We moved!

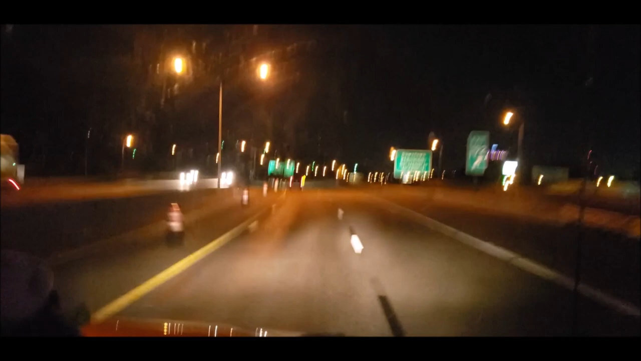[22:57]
Somewhere 5 seconds earlier than somebody else. Mm-hmm. What's that? Is that a big old building? That looks like a Ferris wheel from here almost. Or like a drop tower. Like a carnival ride.
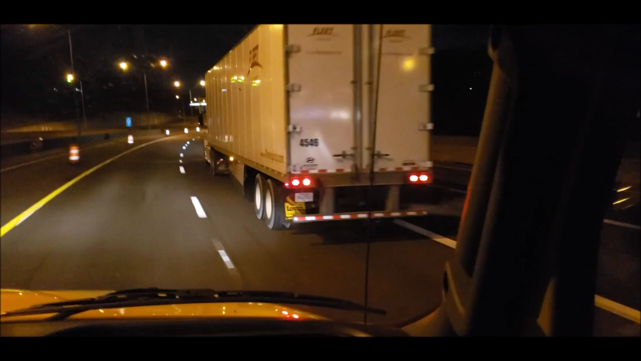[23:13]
That looks like a carnival ride.